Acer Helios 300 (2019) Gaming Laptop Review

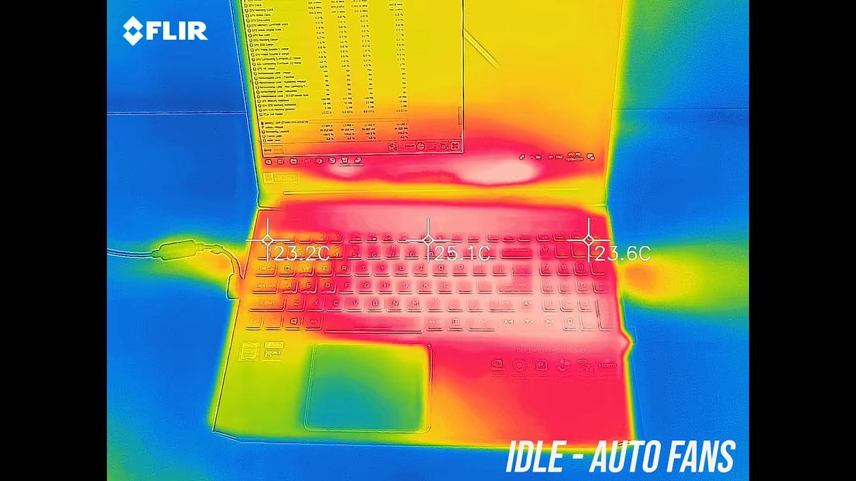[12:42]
at idle it was just below the usual 30 degree average.
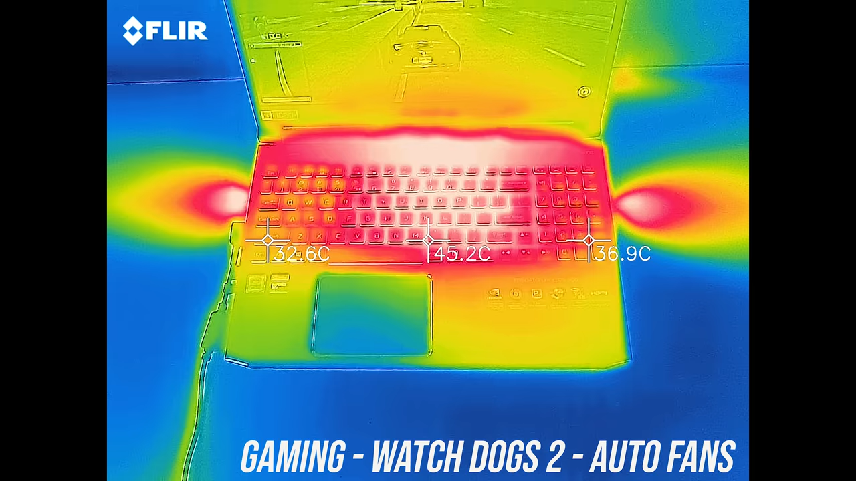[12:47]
While gaming with the fan at auto speed the WASD keys were a little warm, while the middle was warm to the touch.
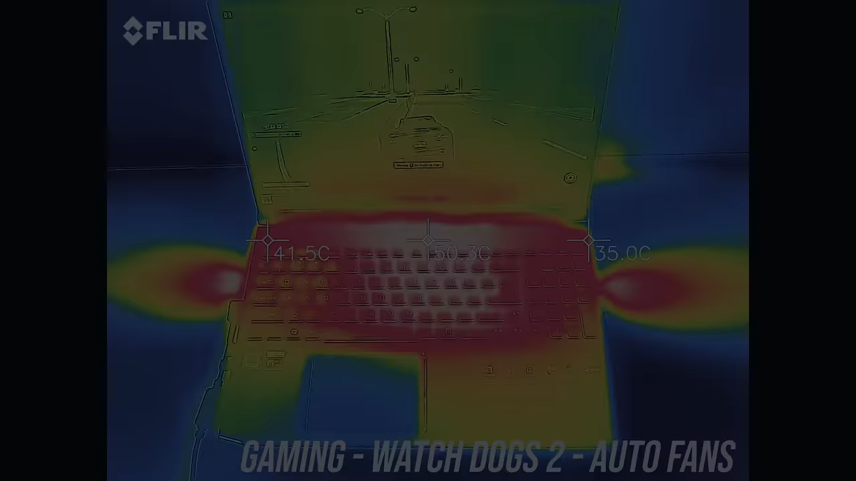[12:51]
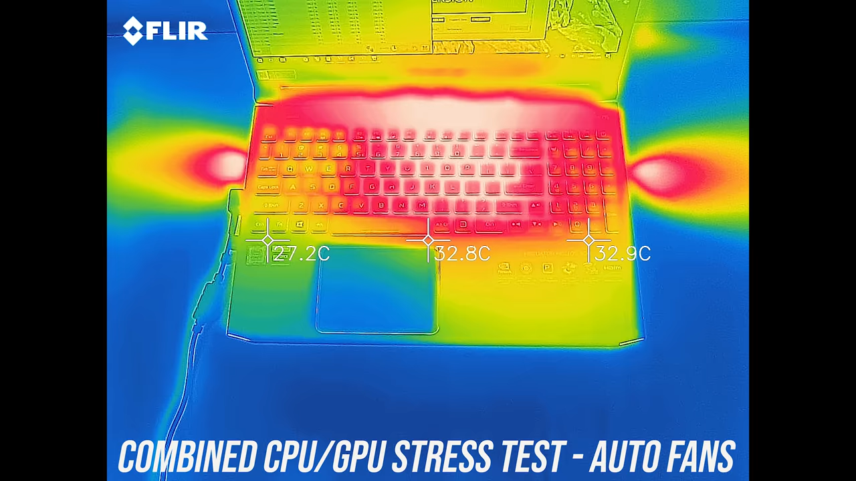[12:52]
Similar results with the stress tests going, getting to about 50 up the back, though you won't be touching there so no problem. With the stress tests going and turbo mode enabled the temperatures drop back a few degrees due to the faster fan speed,
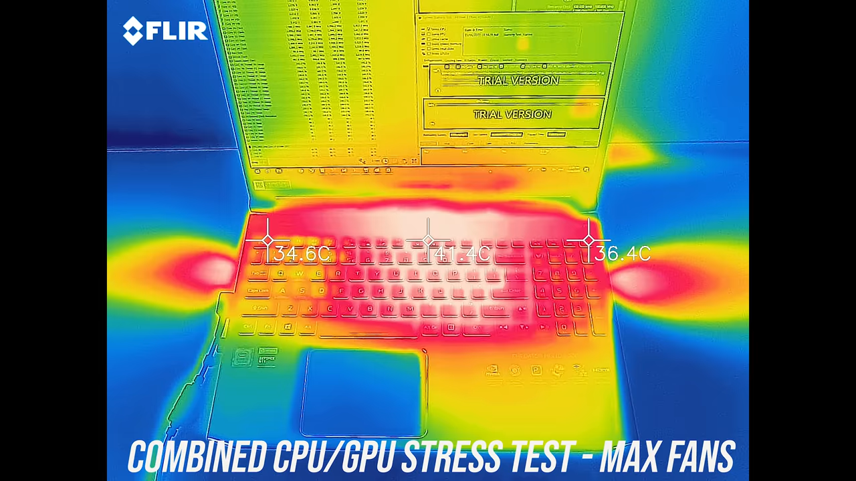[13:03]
despite the improved performance this mode provides us.